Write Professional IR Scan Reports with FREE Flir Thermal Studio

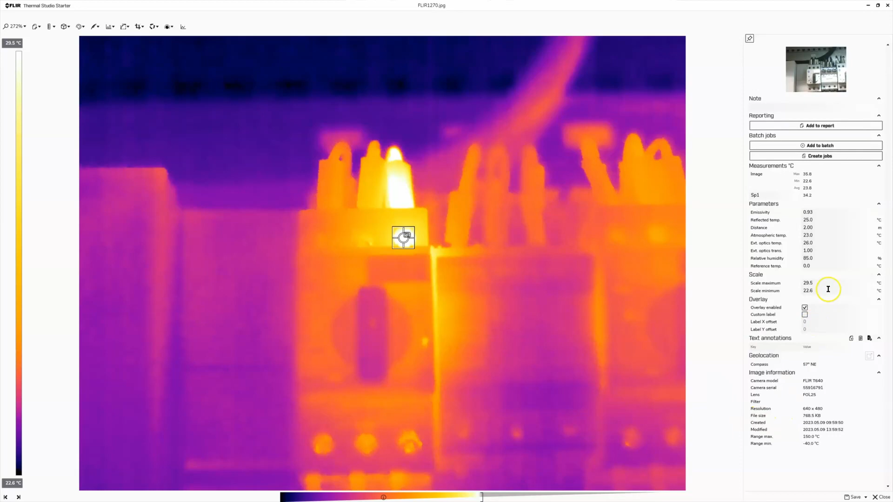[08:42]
On screen: scale bottom 22.6°C
Make sure we put a key in. If you don't put like a number one or even like a space in there and you hit save for whatever reason, it deletes the annotation.
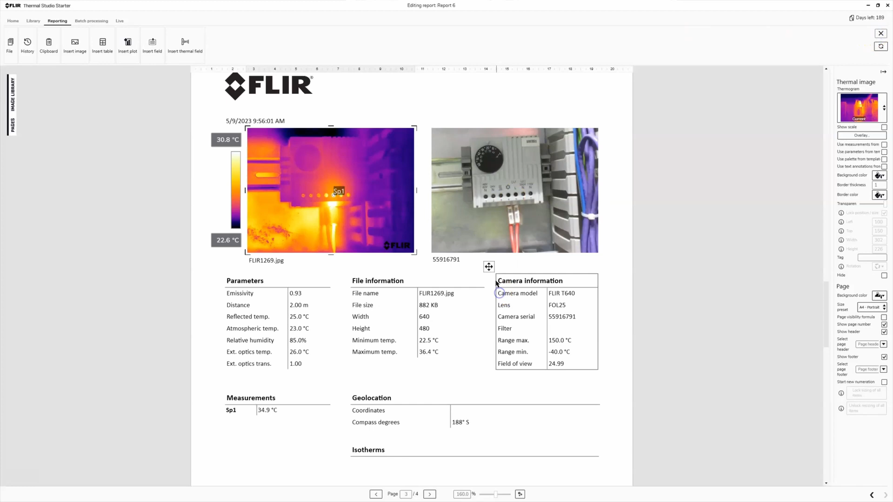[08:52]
On screen: spot 34.9°C, scale top 30.8°C, scale bottom 22.6°C
Oh, so another thing, if you want to save your work and come back to it later, we'll click on home. No, we'll click on file, save as, and then you can save a report file,